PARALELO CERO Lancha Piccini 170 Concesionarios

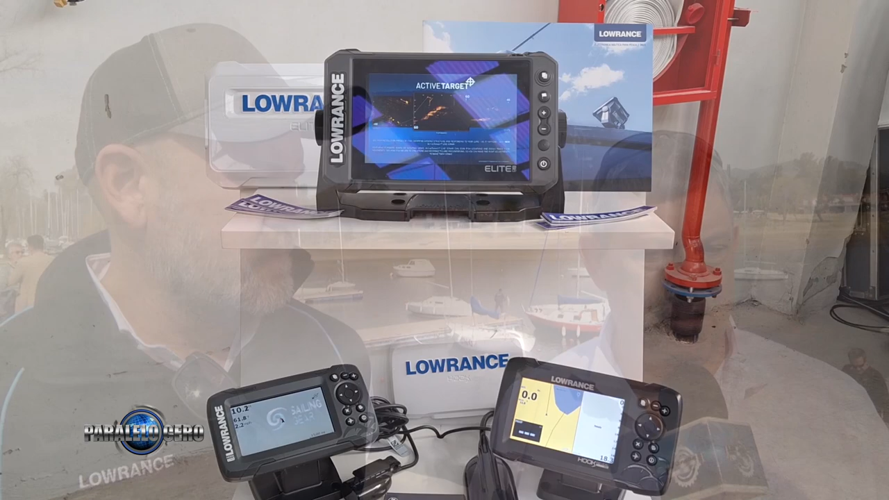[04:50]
hasta las pantallas multifunción para la lectura de todo lo que sea los instrumentos de motor.
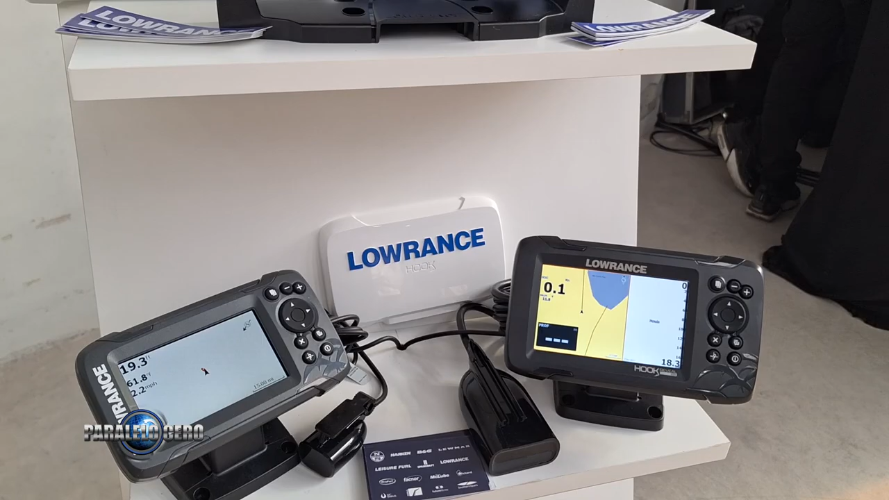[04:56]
Y es un poco acompañando lo que quiere Piscini, ¿no? De ser un producto de exportación y, bueno,